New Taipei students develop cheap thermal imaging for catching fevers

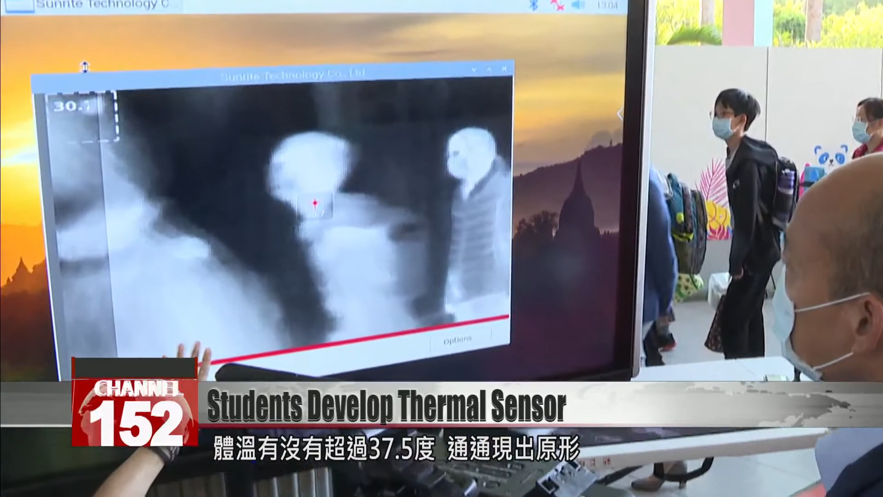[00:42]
is over 37.5 degrees Celsius those
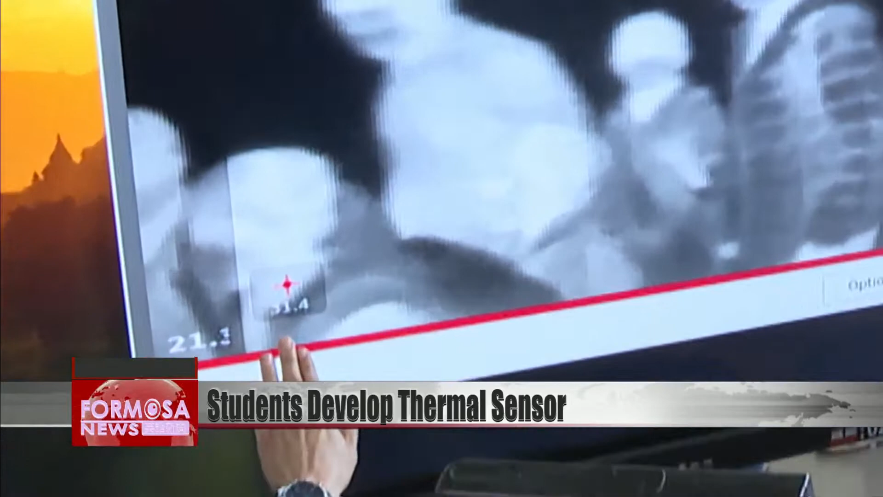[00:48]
who may have a fever then have the temperatures taken with a forehead thermometer but one infrared imaging